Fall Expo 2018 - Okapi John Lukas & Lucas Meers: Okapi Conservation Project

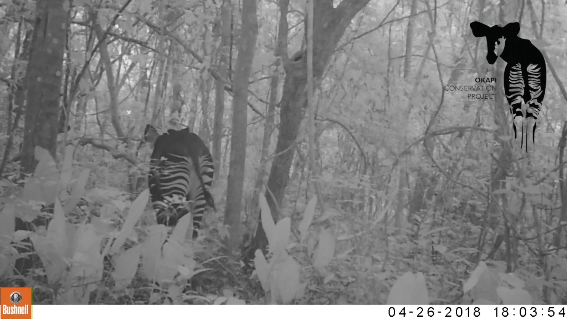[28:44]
Here we have a female Okapi walking in front of the camera trap. And then if you look at the time stamp at the bottom, just four minutes later there's a male following right behind. Female are only in estrus for a few days and so they have to mate during that period of time in order to get pregnant. And then you can see her distended abdomen.
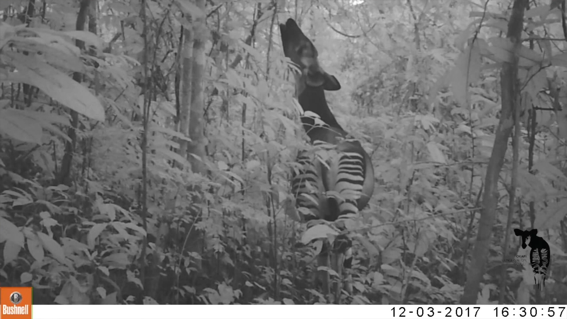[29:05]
Here's a pregnant Okapi. Just chewing and eating as they always do. There was at one point where I was analyzing our camera trap footage. And I think I had three hours of a single Okapi standing in front and it was just like twitching. And that just kept setting off the camera trap. And so I had three hours to analyze. But yes.
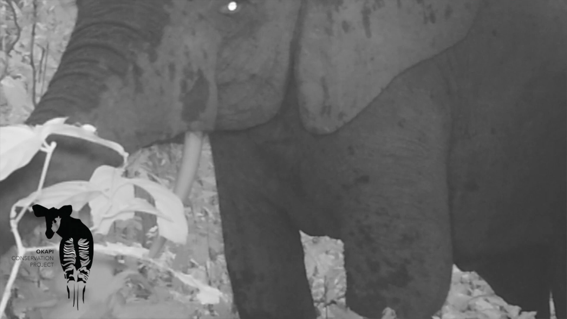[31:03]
And there's a little surprise at the end. I think I just ruined it. Little calf. Aww. Pretty adorable.
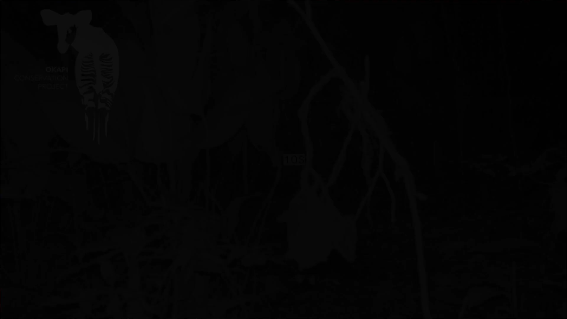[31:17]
And so then you get other unique species like bats. I just wanted to share this because bats are cool. And you wouldn't expect to get them.
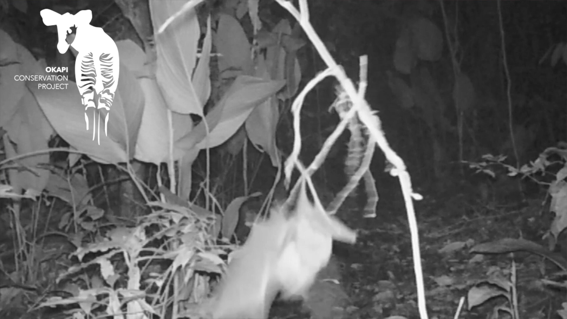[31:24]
They just happened to land on that branch right in front of the camera trap.